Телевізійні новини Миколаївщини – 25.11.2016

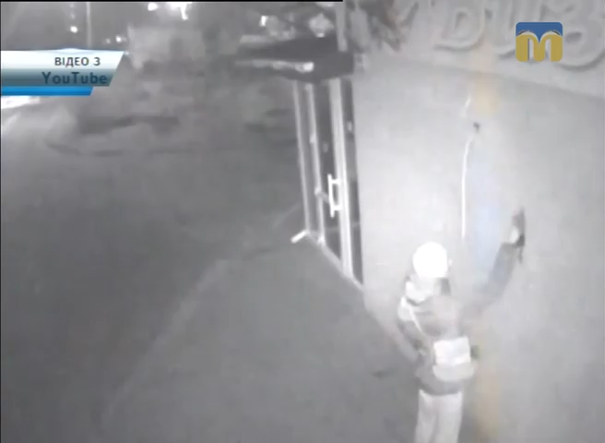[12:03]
Зловмисники діяли у двох, поки один розмальовував стіну рекламою сайту, другий стояв на шухарі. При цьому один із зловмисників засвітив своє обличчя перед камерою відеоспостереження. Громадська організація «Джерело», а саме Центр реабілітації наркозалежних, сьогодні відзначає 10 років своєї роботи.